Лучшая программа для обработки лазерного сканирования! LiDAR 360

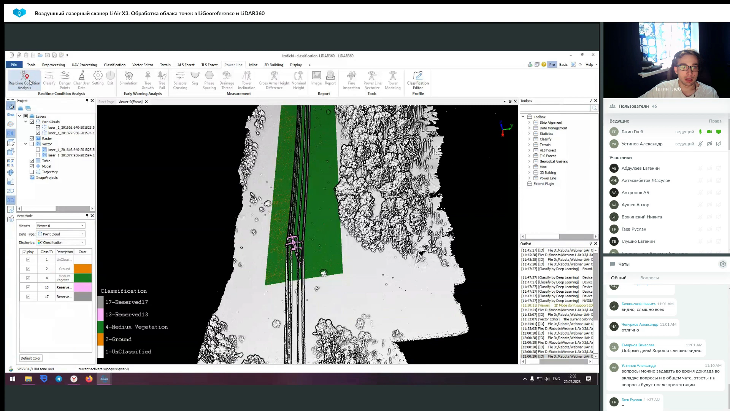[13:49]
Мы здесь выбираем нашу рабочую директорию, XML как шаблон для поиска и определения, выбираем нашу проекцию и скольки ватная линия.
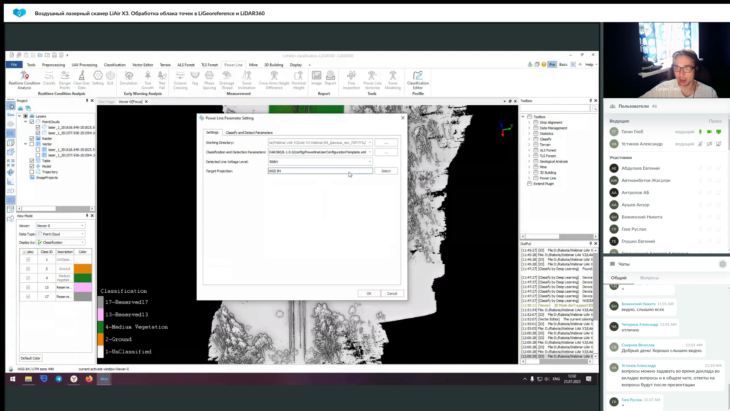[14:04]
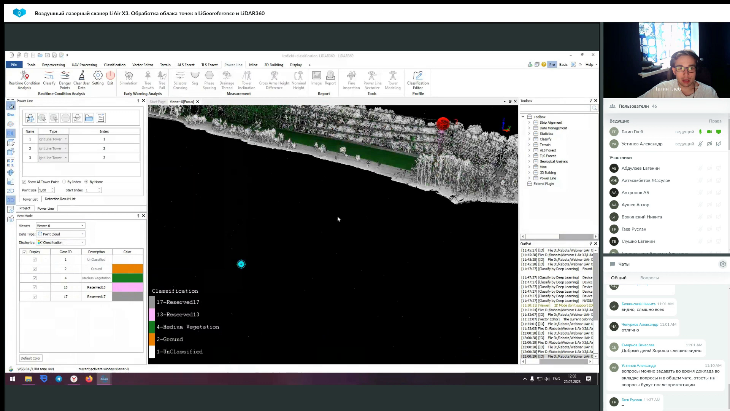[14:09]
Нажимаем ОК, и здесь у нас отображаются наши вышки, которые нам необходимо предварительно разметить.
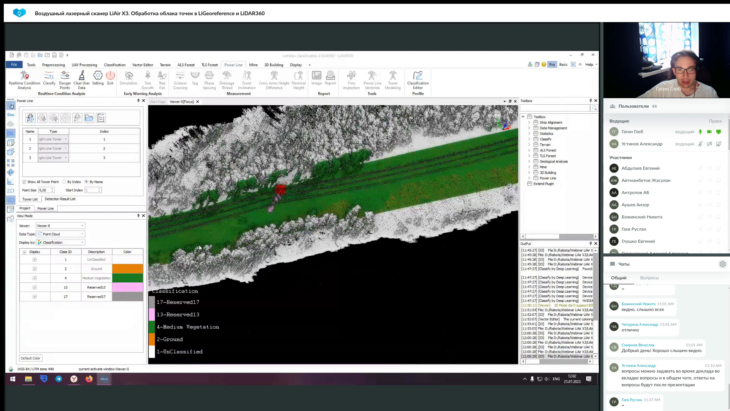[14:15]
Они здесь отмечены, это делается просто через нажатие,
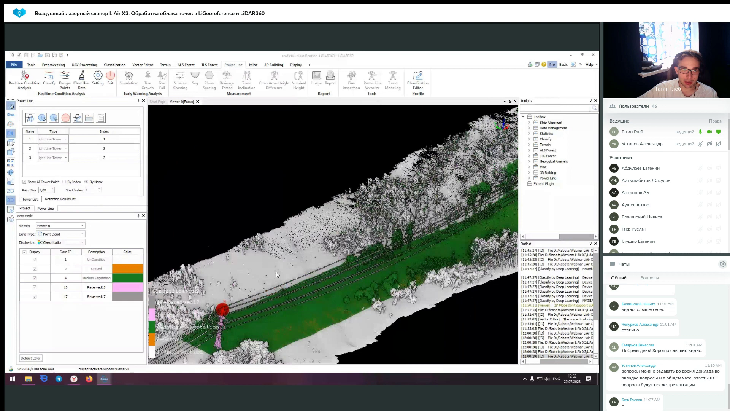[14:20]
допустим, вот добавить снизу, и вот ставим то, что у нас вот здесь, вот здесь, вот здесь вышки. Указываем их тип, либо это просто прямые вышки, либо поворотные. И также, если вы что-то сделали неправильно, вы можете эти данные удалить. Потом на основании вот этого файла просто формируется ваш контур.
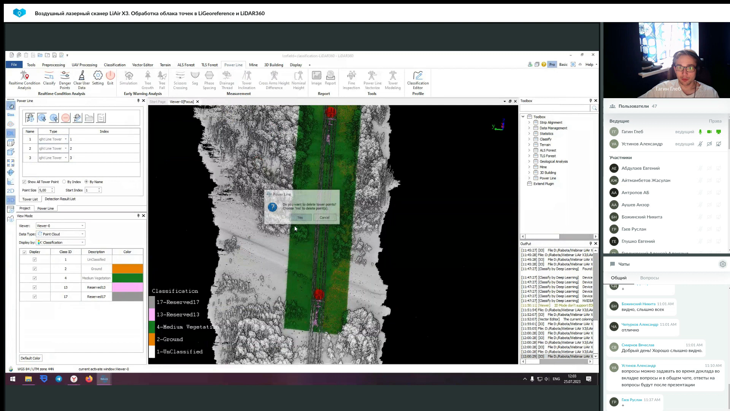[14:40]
То есть, вот как вы можете увидеть, вот здесь первая, вот здесь третья вышка, и дальше при классификации анализе оно не выходит.
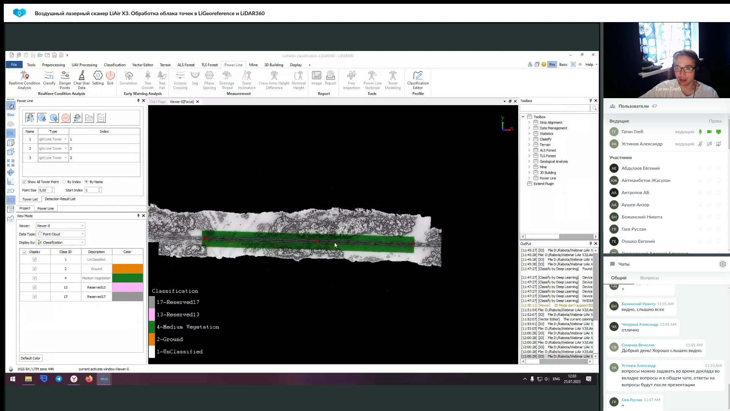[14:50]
То есть, это именно такая как точечная операция,
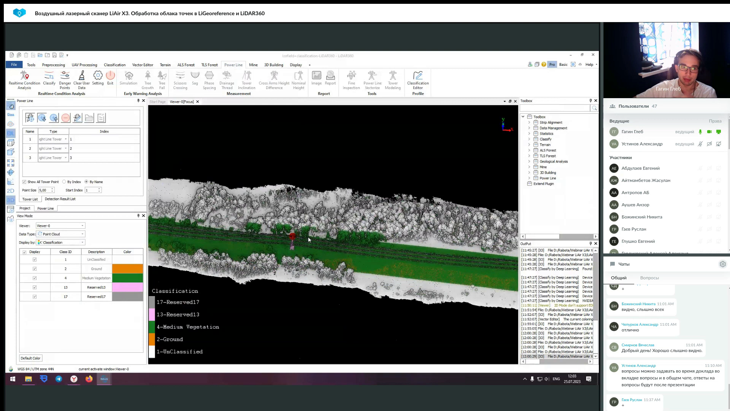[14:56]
которая позволяет работать классификацией.
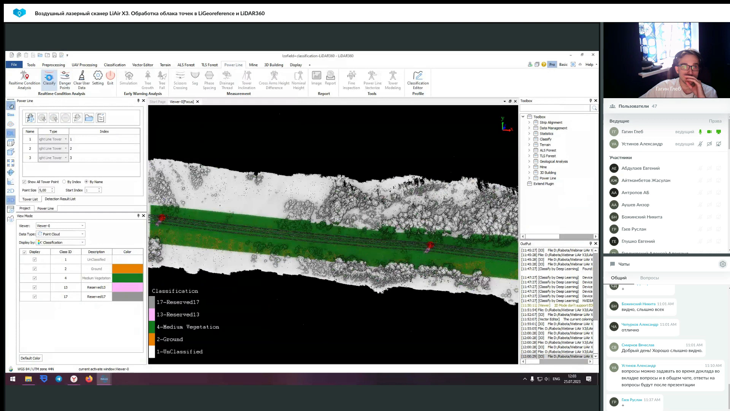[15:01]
И, собственно, вот сам процесс классификации запускается уже отсюда. То есть, это два разных алгоритма. Повторно выполнять я его не вижу смысла, то есть, он уже выполнен. Но покажу, какие здесь используются параметры. То есть, вы классифицируете сразу землю,
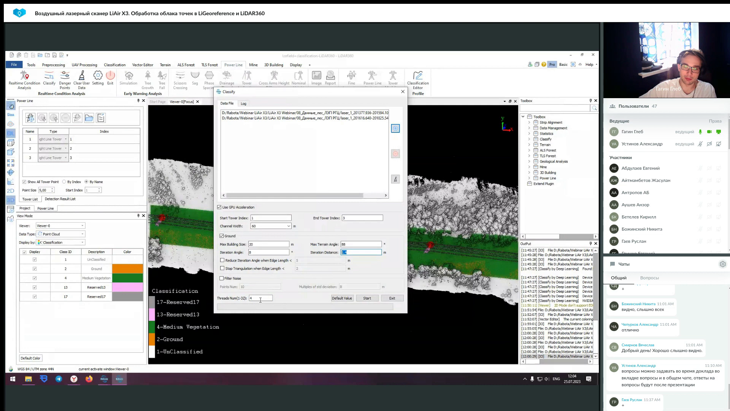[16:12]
в которых как раз одного процессора будет мало и использование одной видеокарты будет мало, и вы можете регулировать количество процессов, точнее, ядер задействованных в процессе.
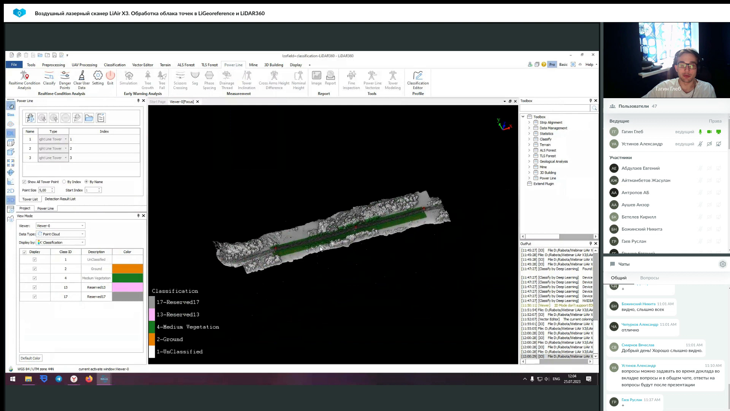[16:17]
Здесь была выполнена денормализация и можно
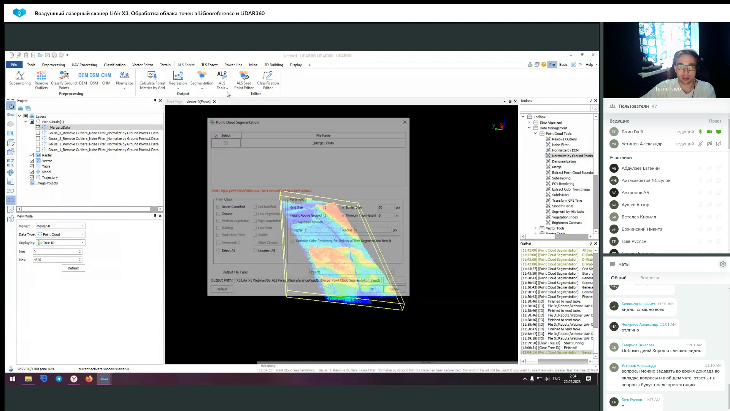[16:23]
заново его сегментировать.
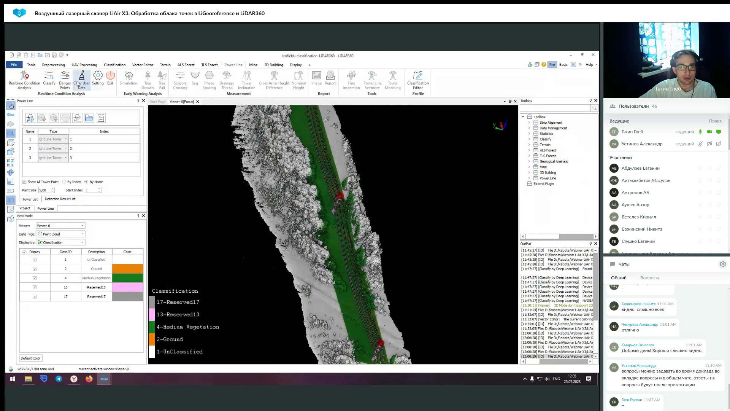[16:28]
Вы также можете запустить поиск опасных точек.